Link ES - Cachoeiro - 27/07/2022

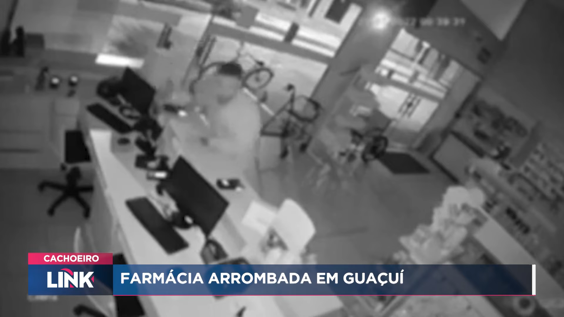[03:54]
O vídeo mostra o momento em que um homem arromba a porta de uma drogaria, que fica localizada no centro de Iguaçuí. A ação, que aconteceu por volta de meia-noite e quarenta, foi registrada por câmeras de segurança. Na imagem, dá para ver um homem com uma blusa de frio e bermuda forçando a porta do comércio. Ele tenta abrir por algumas vezes, mas não consegue e, então, resolve sair do local de bicicleta.